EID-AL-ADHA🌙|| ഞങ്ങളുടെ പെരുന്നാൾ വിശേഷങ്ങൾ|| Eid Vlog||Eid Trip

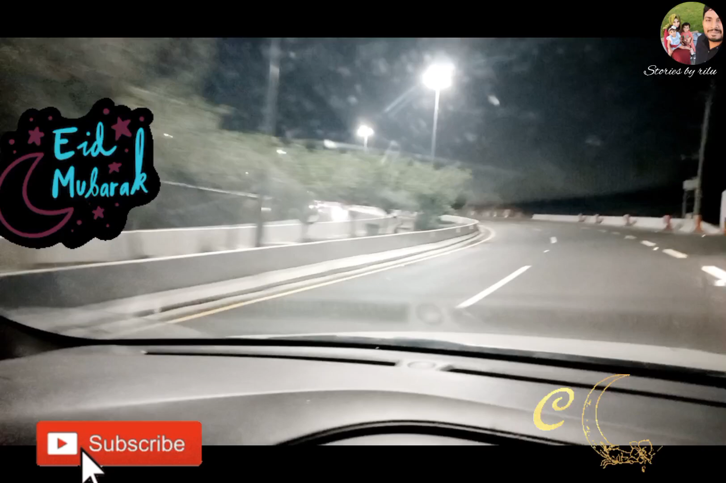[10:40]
അപ്പം ഞങ്ങൾ ഓരോരോ വഴികളിലൂടെ ഇങ്ങനെ ഗൂഗിൾ മാപ്പ് നോക്കി പോയോണ്ടിരിക്കുമ്പോഴാണ് ഒരുപാട് റൈഡും കാര്യങ്ങളൊക്കെ ഉള്ള ഒരുപാട് പാർക്കുകളും എക്സിബിഷൻ പോലത്തെ സ്ഥലങ്ങളൊക്കെ ഉണ്ടെന്ന് പറഞ്ഞു. അപ്പോൾ നമ്മൾ അങ്ങോട്ടേക്കാണ് പോകണം.
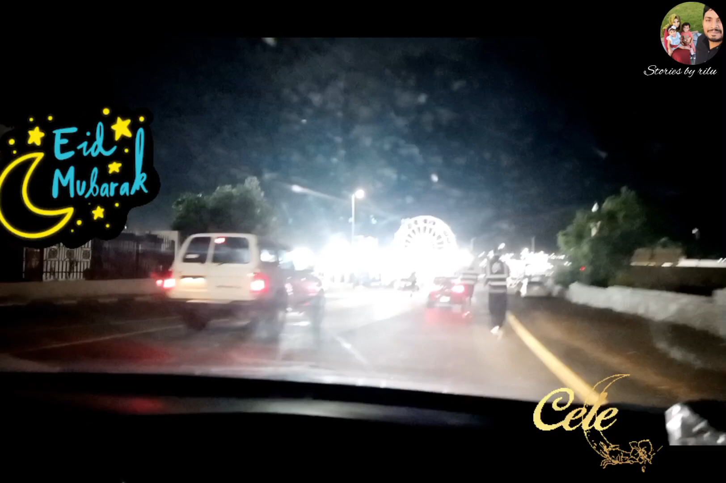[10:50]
അപ്പോൾ നമ്മൾ പോണ വഴിക്ക് ഇതുപോലത്തെ കുറേ എണ്ണം കണ്ടു. അപ്പോൾ ഇവിടെ നിർത്തണോ എന്ന് വേണ്ടതെന്ന് നോക്കുകയായിരുന്നു.
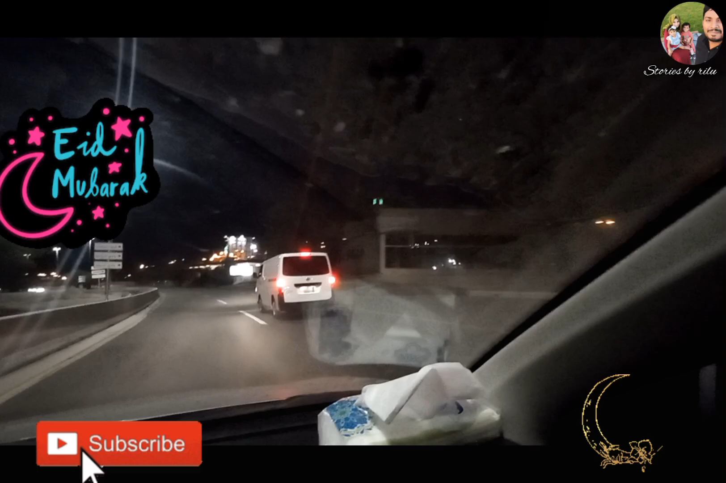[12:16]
അപ്പോൾ നമ്മൾ തിരിച്ച് പോവുകയാണ്. ഇപ്പോൾ നമ്മൾ ചുരം ഇറങ്ങിക്കൊണ്ടിരിക്കുകയാണ്.
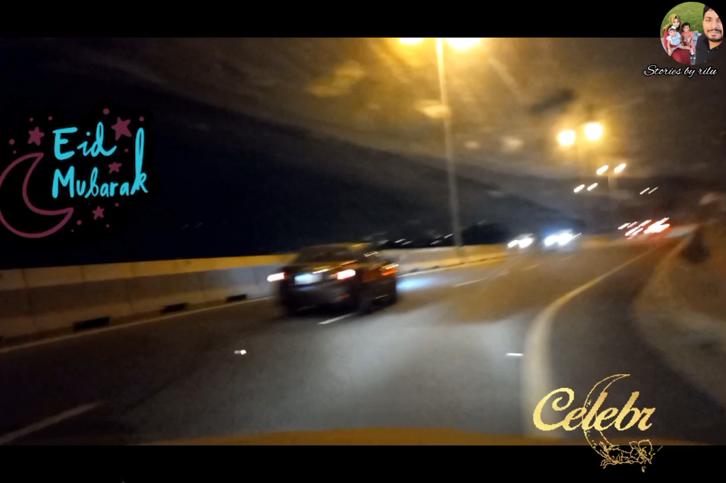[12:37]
ഈ ചുരം ഫുള്ള് ലൈറ്റൊക്കെ ആയിട്ട് അടിപൊളിയായി നിൽക്കും. അതുപോലെ താഴത്ത് കാണാനുള്ള വ്യൂ ഇതുപോലെയാണ് ഉണ്ടാവുക.